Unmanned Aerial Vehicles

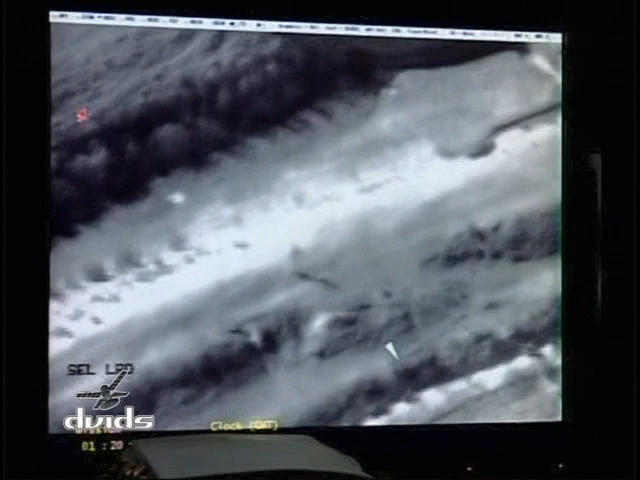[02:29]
And we can use armed UAV to sort of look at ingress, egress routes, where the enemy's coming from, where they're going to.